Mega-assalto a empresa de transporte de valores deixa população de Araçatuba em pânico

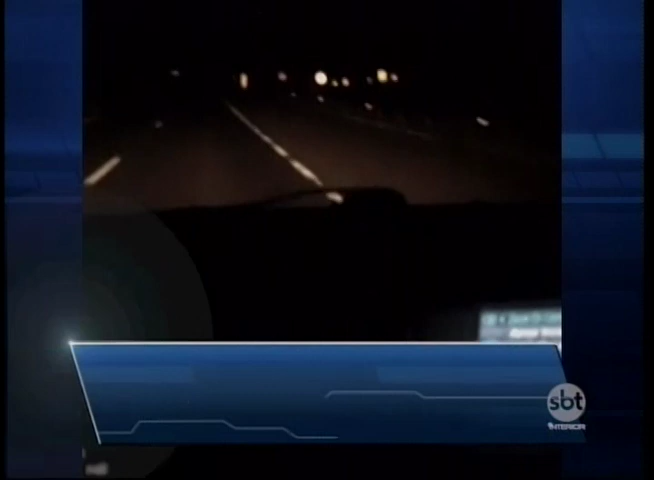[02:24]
Aí, galera. Chegando de Rio Preto agora. Vou tentar passar aqui. Tá cheio de polícia aqui entre Araçatuba e Ibirigui.
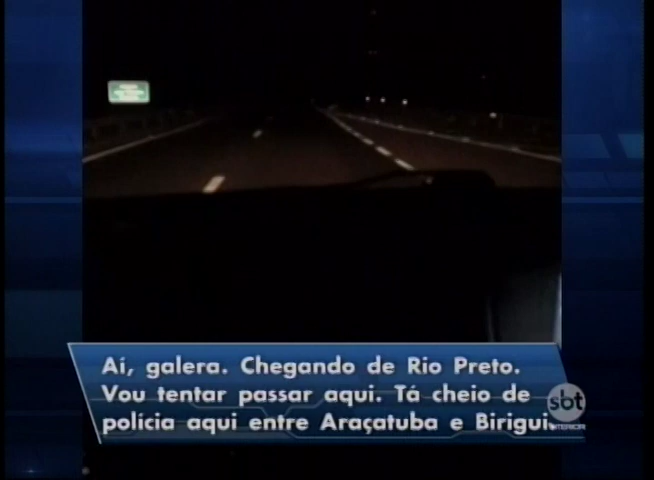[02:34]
Tinha um monte de gente voltando.
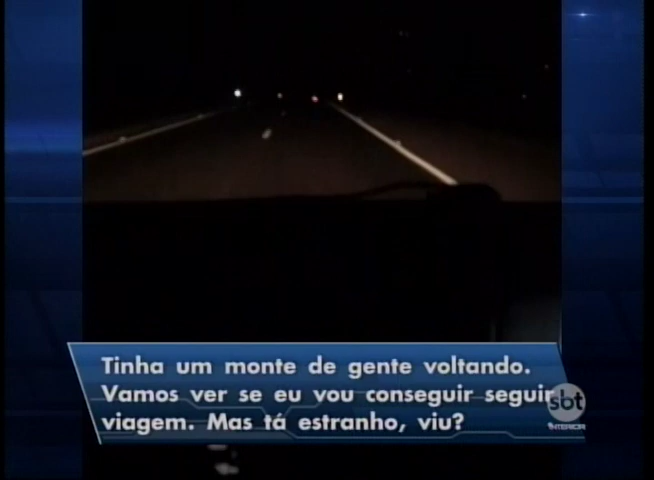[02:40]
Vamos ver se eu vou conseguir. Seguir viagem, mas... Tá estranho, viu? Tá cheio de carro parado. Cheio de caminhão parado. Tá tudo bloqueado. Acho que não pode nem entrar dentro da cidade. Acho que tá proibido de entrar na cidade. Tem gente voltando na contramão.
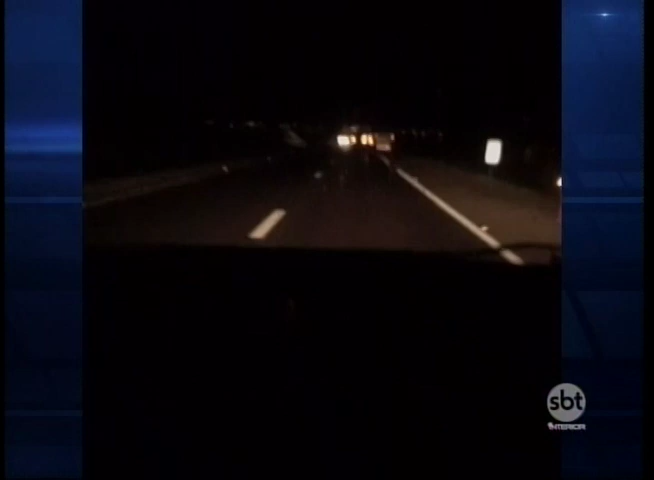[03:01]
Tá complicado, viu? Acho que vou ter que dormir em Ibirigui. Não passa, hein?
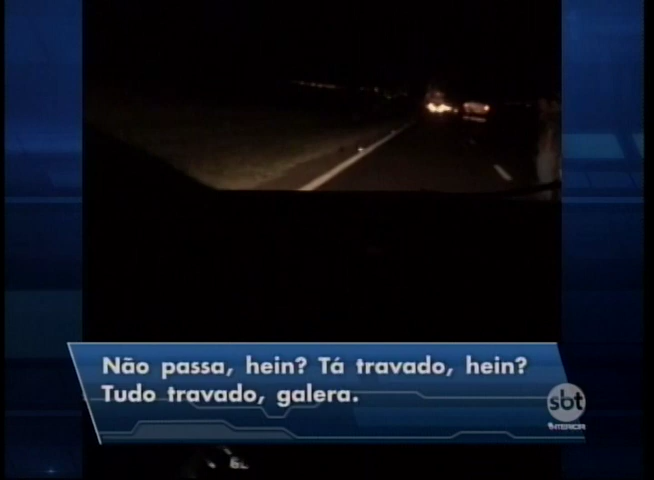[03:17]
Tá travado, hein? Tudo travado, galera. Tudo travado, travado, travado. Não passa. Tem que voltar.
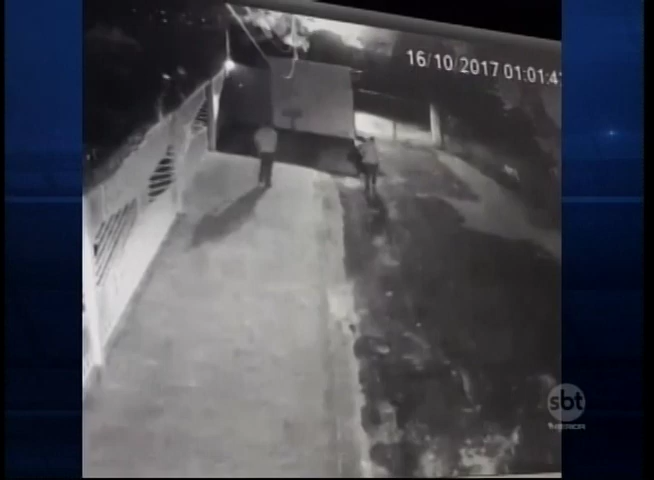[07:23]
mostra dois criminosos armados rondando o bairro e depois pulando um portão.